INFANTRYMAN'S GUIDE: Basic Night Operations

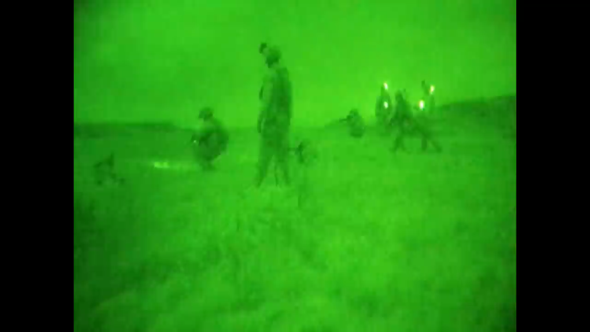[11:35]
The downside to using an IR laser is that it can reveal a shooter's position to an enemy who may be observing through MBGs.
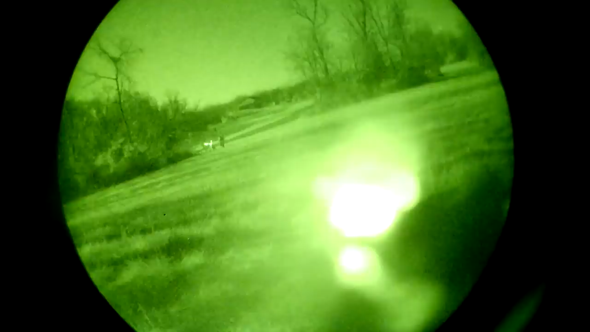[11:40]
Infantrymen must be trained in IR discipline much like the use of a safety selector switch on a rifle.
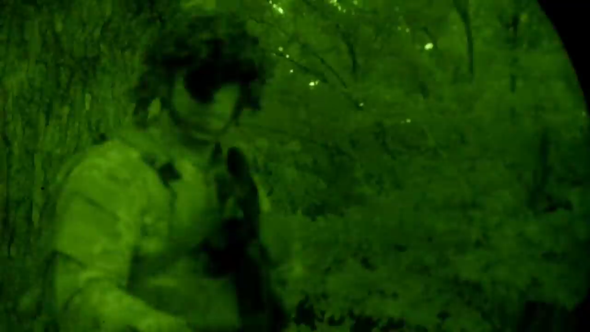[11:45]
The IR comes on to engage a target and then immediately is turned off following the completion of the fired rounds.
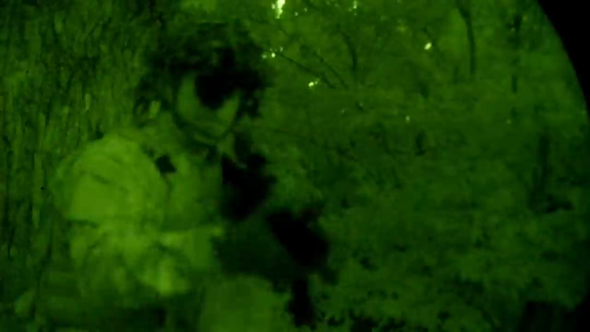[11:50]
In addition to IR laser devices, there are also IR illuminators, many of which are built into IR laser devices themselves.
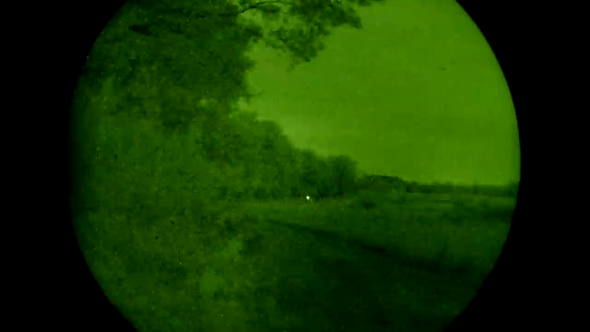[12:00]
IR illuminators act much like a weapon mounted flashlight but for MBGs.
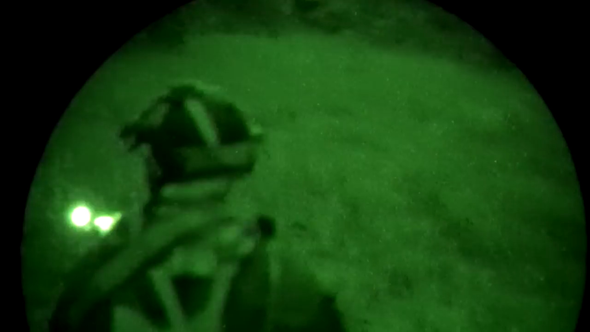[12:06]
It can illuminate a given area, making that area more visible through your night vision. Again, IR discipline must be stressed with these.
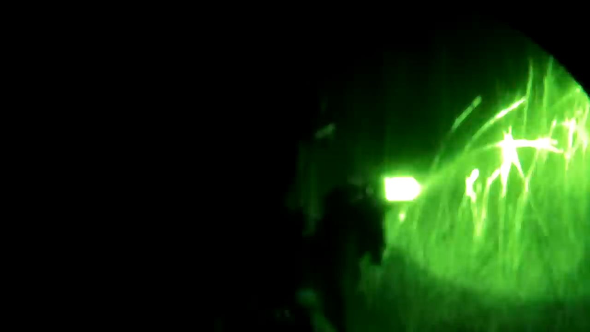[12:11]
If the enemy has any night vision capability, they can see this light too.
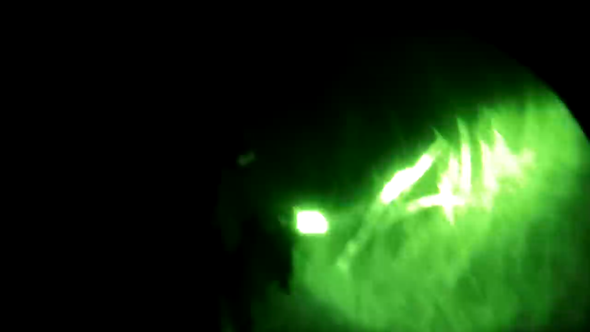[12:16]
The next most common form of night vision is the thermal optic. Thermals are generally weapon mounted or handheld devices for observation.
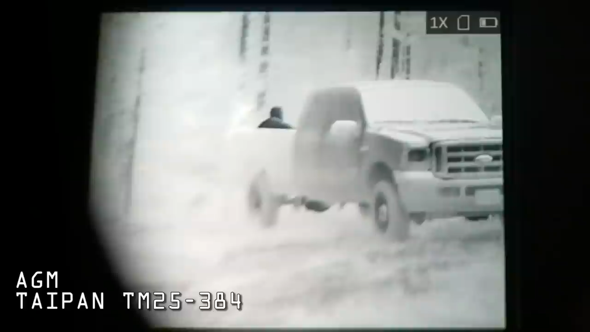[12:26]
Thermals are amazing pieces of gear that detect heat in an environment, thus making warmer objects such as human beings stand out amongst their background.
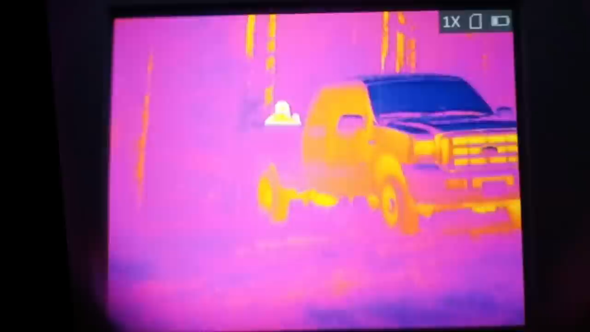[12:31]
Both handheld and weapon mounted thermal optics can be great for both offense and defense.
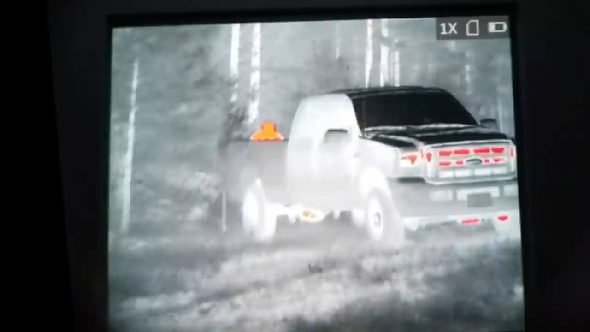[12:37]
They are very useful for listening and observation posts
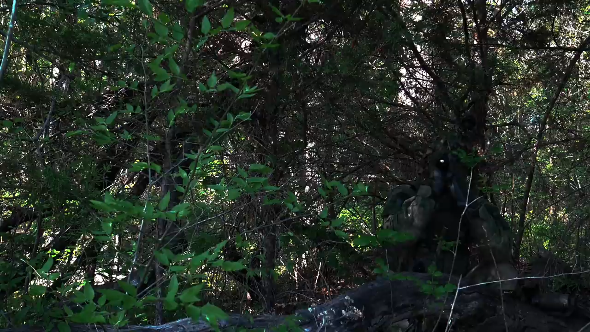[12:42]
as well as scanning an area for possible enemy threats before moving into them.
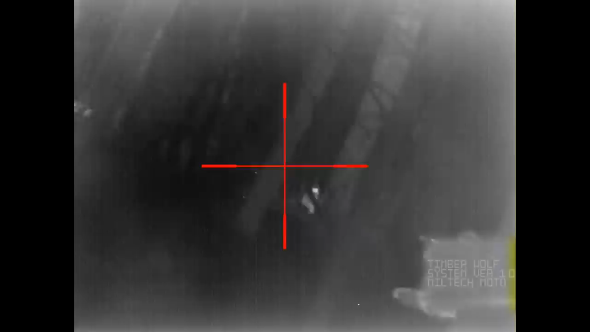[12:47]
Thermal optics are great for detection,
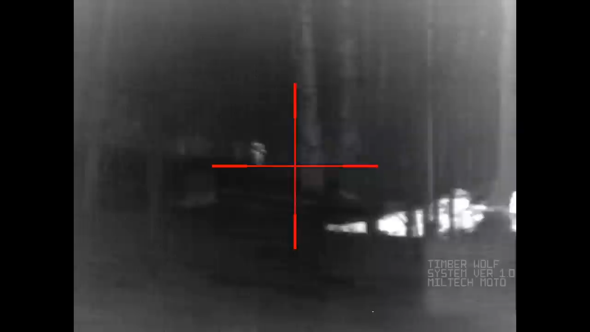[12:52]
however they are not necessarily the best for achieving positive ID on whether or not you are looking at a friendly or enemy.
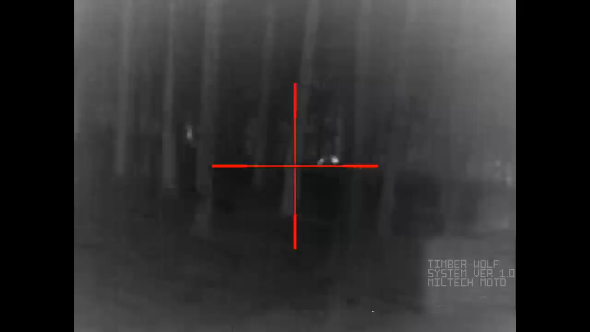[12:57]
Thermal technology and optics are not unique to just military use.
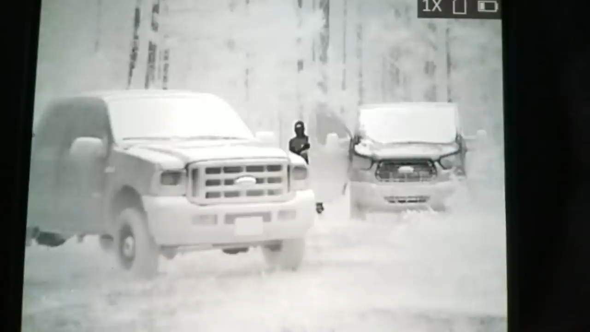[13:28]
What you don't see is a squad plus size element that's actually bivouacked in the thick vegetation just behind these trucks.
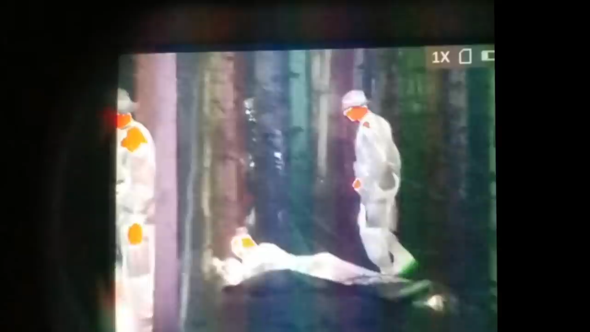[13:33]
When selecting routes, terrain should be considered that can help obscure the use of thermals by the enemy.